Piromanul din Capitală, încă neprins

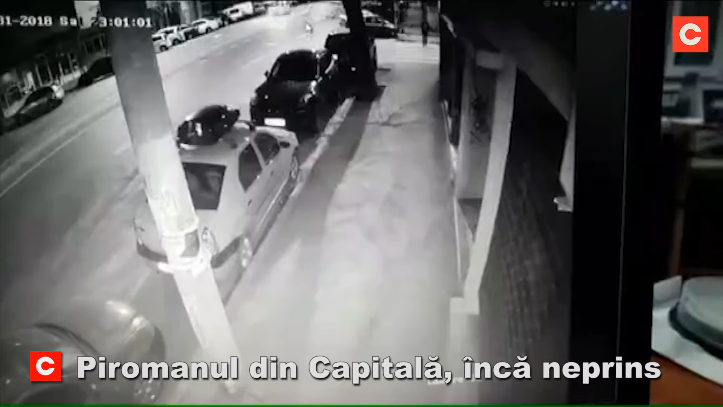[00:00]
Polițiștii nu au reușit încă să prindă piromanul care a incendiat mai multe mașini în sectorul 1, așa că cer ajutorul oamenilor. Poliția Capitalei solicită sprijin pentru identificarea bărbatului din imagini, principal suspect în comitarea infracțiunii de distrugere calificată prin incendiere, săvârșită la data de 31 martie, 1 aprilie, anul curent, pe raza sectorului 1, 8 autoturisme fiind distruse.